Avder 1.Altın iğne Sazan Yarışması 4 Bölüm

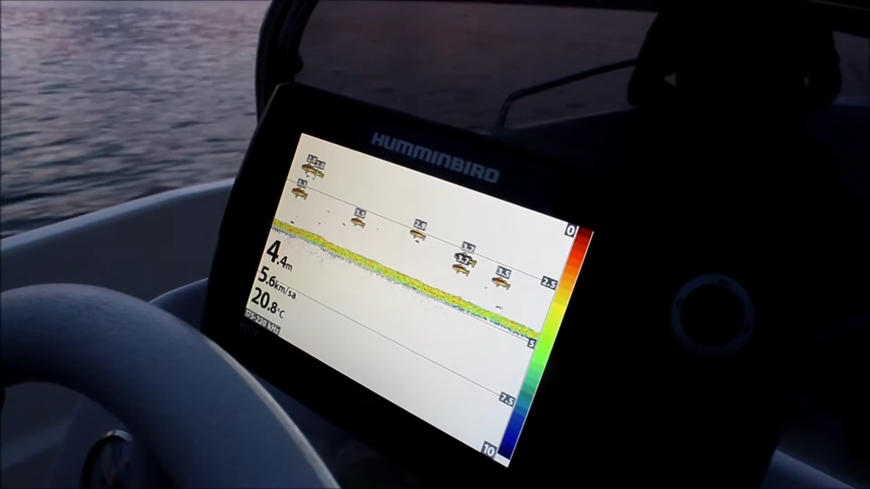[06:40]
On screen: depth 4.4 m, water 20.8°C, speed 5.6 km/h
Acaba balık yok mu diye. Tekneci arkadaşları çağırdık.
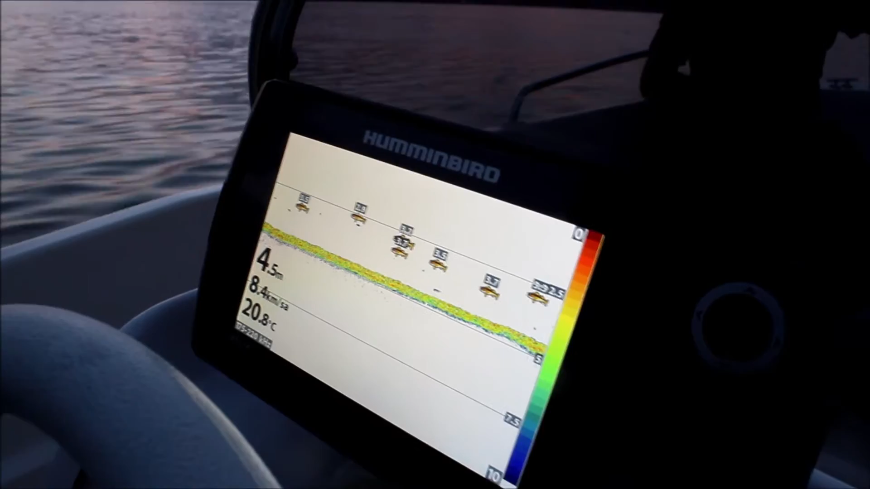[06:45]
On screen: depth 4.5 m, water 20.8°C
GPS'de şu anda 4,5 metre derinlikte görüyorsunuz arkadaşlar balığın durumunu. Balık var.
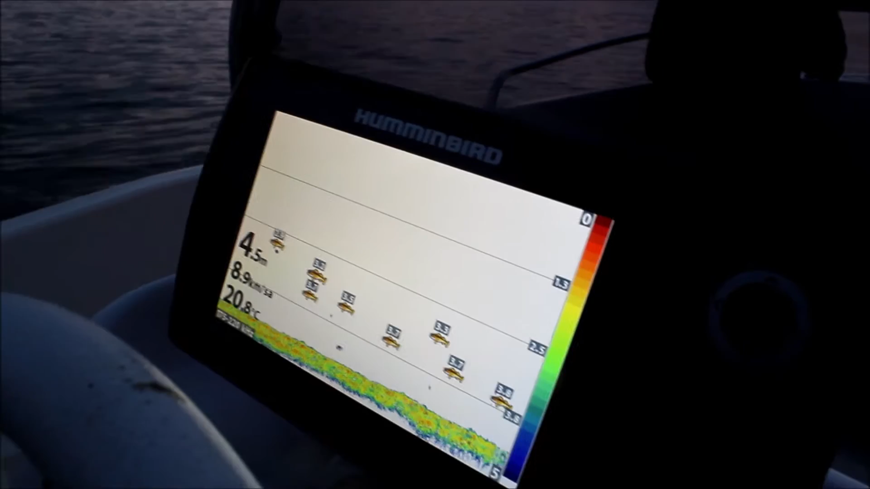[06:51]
On screen: water 20.8°C
Yalnız bu balığı tabii koyun içerisinde sıkışan bir hayvan olduğu için de aheste aheste bu hayvanı buradan dışarıya çıkartmaya çalışıyoruz arkadaşlar. Eğer buradan bu hayvanı dışarı çıkartırsak ön
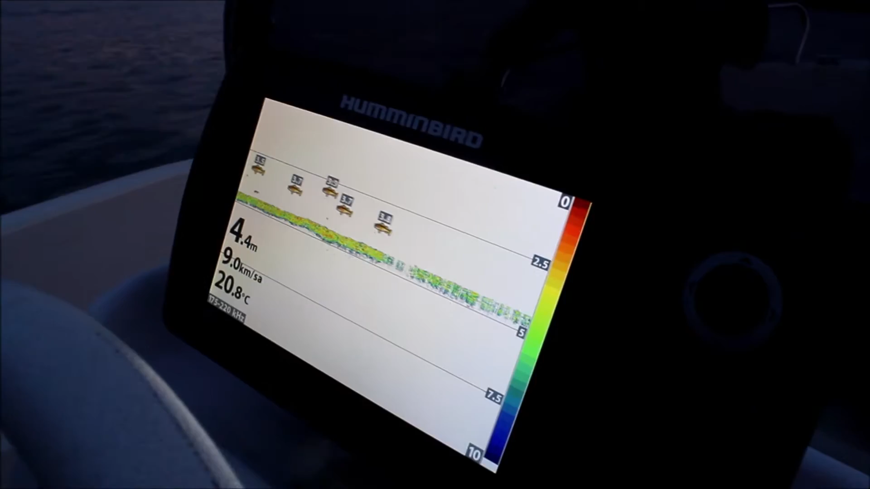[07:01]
On screen: depth 4.4 m, water 20.8°C, speed 9.0 km/h
taraftaki olta balıkçısı arkadaşlarımız yani yarışmacı arkadaşlarımız balıklarına kavuşacaklar.
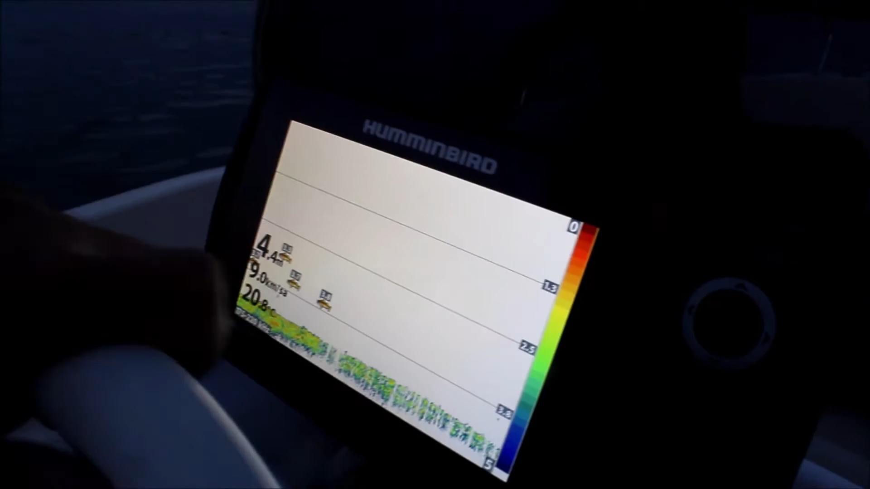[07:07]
Balık şu anda burada sıkışmış durumda arkadaşlar.
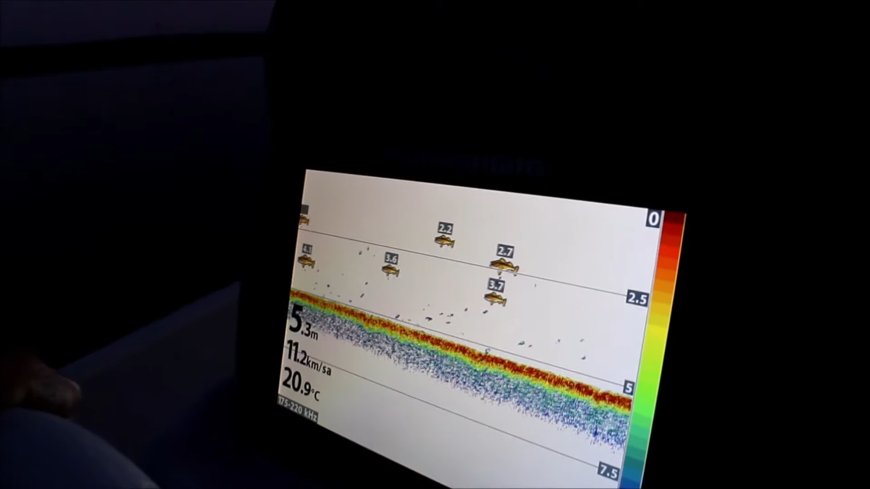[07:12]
On screen: depth 5.3 m, water 20.9°C, speed 11.2 km/h
Evet arkadaşlar.
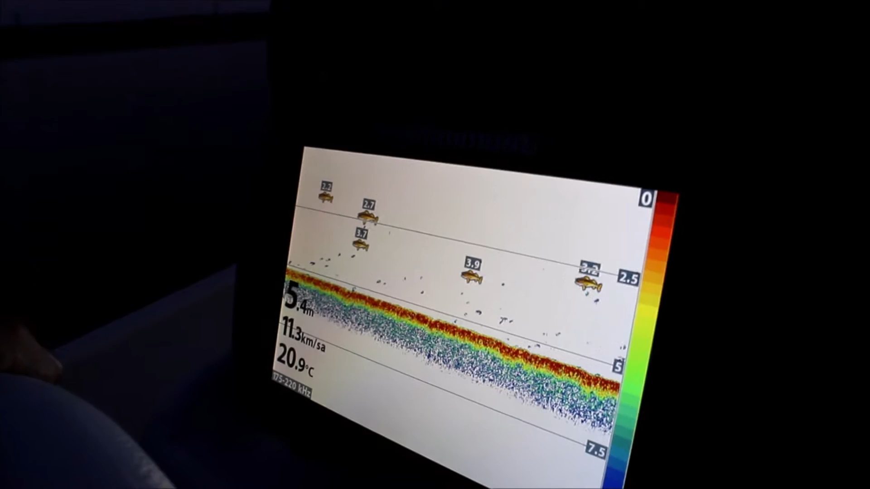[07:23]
On screen: depth 5.4 m, water 20.9°C, speed 11.3 km/h
Eğer bu balığı biz dışarı çıkartabilirsek inşallah çıkartacağız.
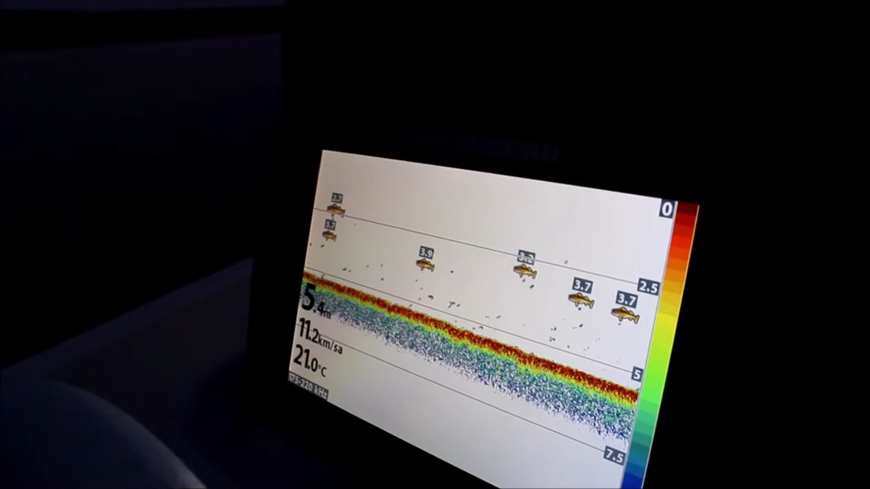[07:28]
On screen: water 21.0°C
Çünkü balık yön değiştirdi. Dışarı doğru çıkmaya başladı.
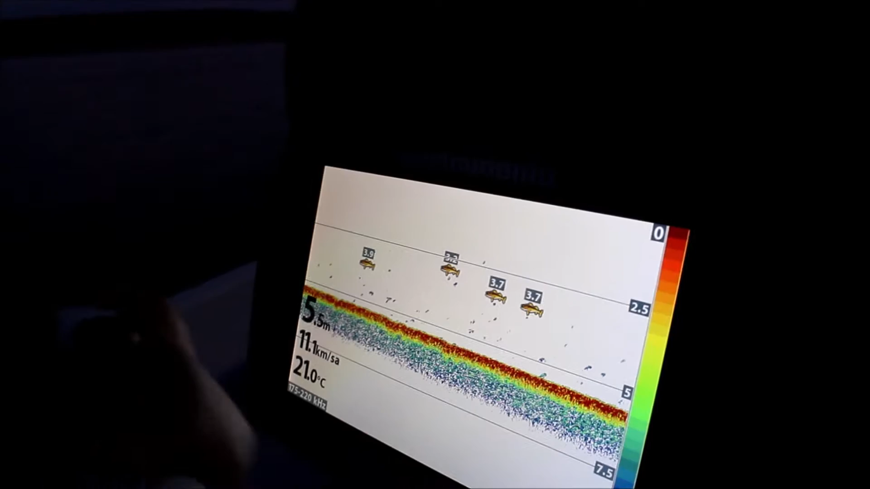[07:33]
On screen: depth 5.5 m, water 21.0°C
Artık oltalarımız belki de balık görebilecek arkadaşlar.